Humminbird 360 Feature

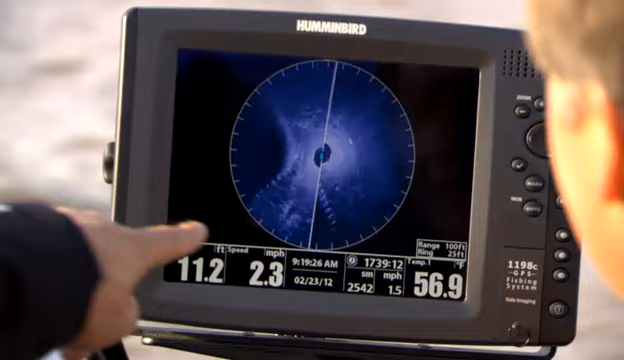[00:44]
On screen: water 56.9°F, speed 2.3 mph
is right behind the boat exactly so you can see the dock right there you can see you get enough detail to tell if there were fish under the dock and you can drop a waypoint in front
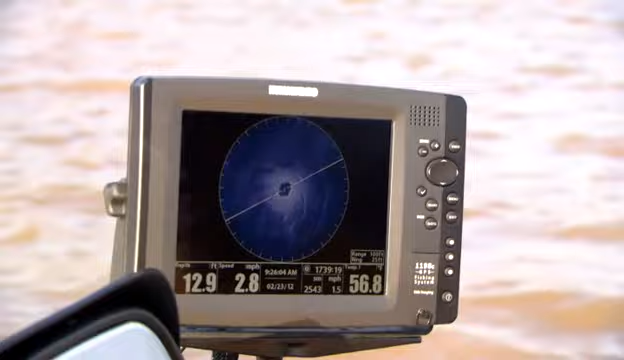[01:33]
On screen: depth 12.9 ft
degree you're you're looking all around the boat exactly so now you're seeing the commanding view of everything around there and you'll see this wing down in a second it'll start coming on the screen you'll start seeing the rock out there
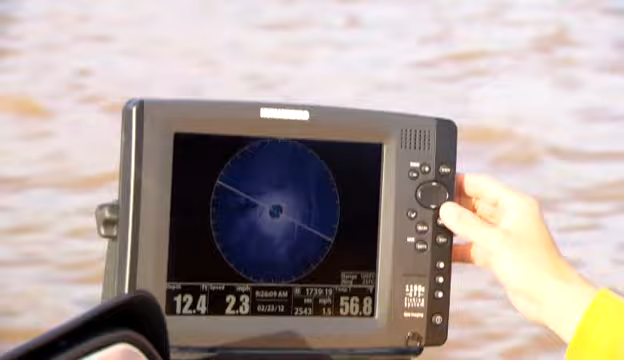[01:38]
On screen: depth 12.4 ft, speed 2.3 mph
so for everybody at home the top of the screen is the front of your boat the bottom of the
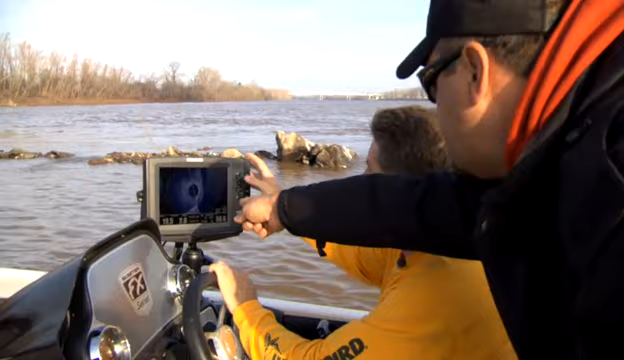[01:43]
screen is the back of your boat exactly okay so to the right here where the wing down is now focused off
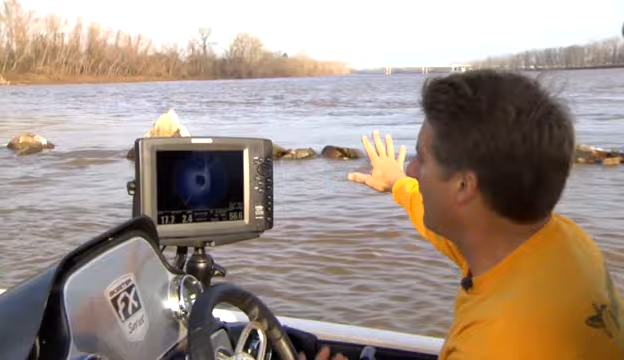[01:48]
to our right you can see this line here represents where the rocks are coming out of the water and blocking the
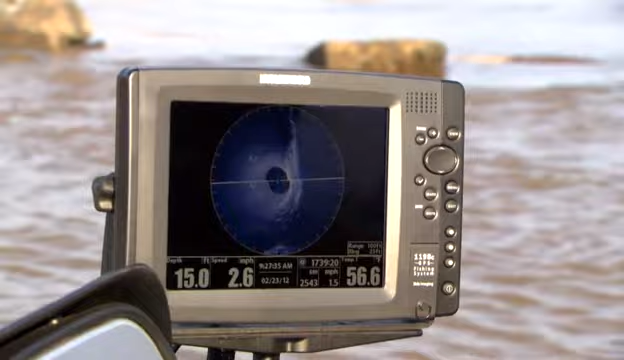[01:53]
On screen: depth 15.0 ft, speed 2.6 mph
sonar signal now you can see there's actually some of the wing down is right right up under us here some of
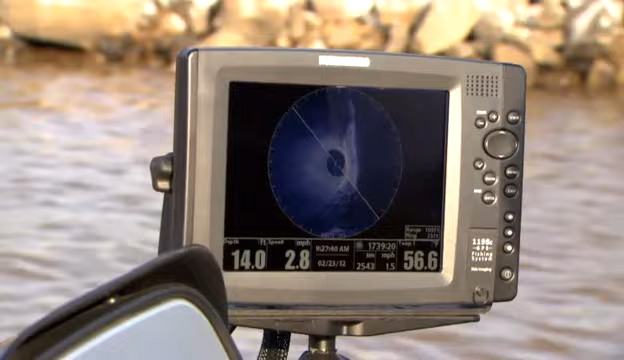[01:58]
On screen: depth 14.0 ft, speed 2.8 mph
the over spill you see a little rock pile out here that's laying out to the side continue
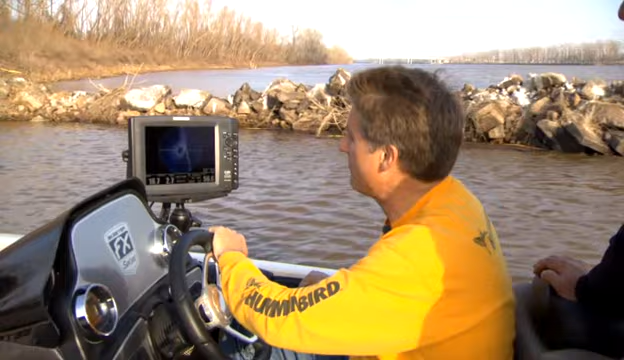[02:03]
to see fish are in here a couple other views you can use here is you can actually split screen between 2d sonar and this as well and of course between GPS and that
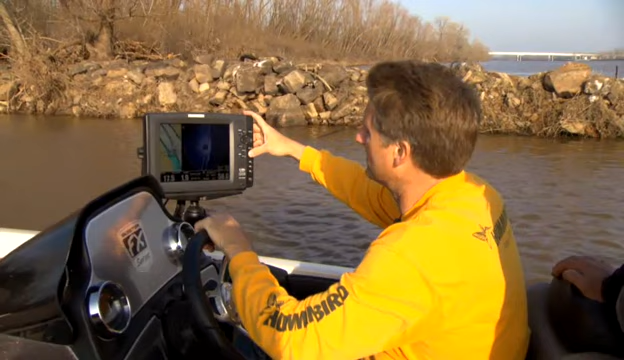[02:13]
as well you can see there's fish everywhere in here these little white dots are showing and this will also pick up this will pick up brush piles deep beds
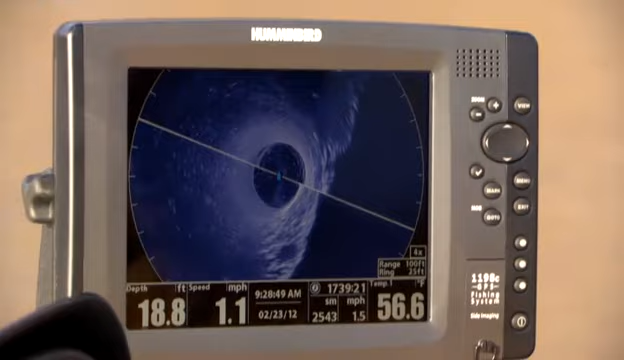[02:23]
On screen: depth 18.8 ft, water 56.6°F
anything like that it'll pick up basically any cover all around exactly so in one in one view of a screen you can tell now an entire 150 foot radius around
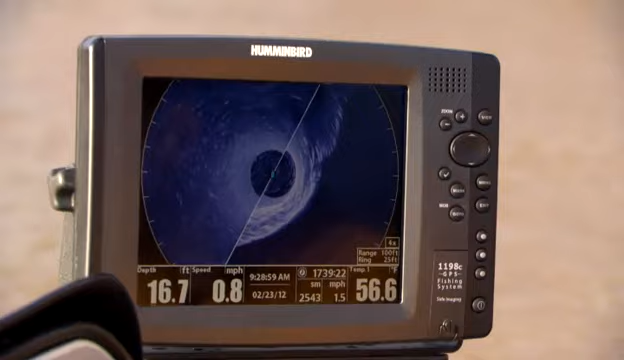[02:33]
On screen: depth 16.7 ft, water 56.6°F
what's coming at you what's coming at you what's out to the left out to the right and what you've already gone by so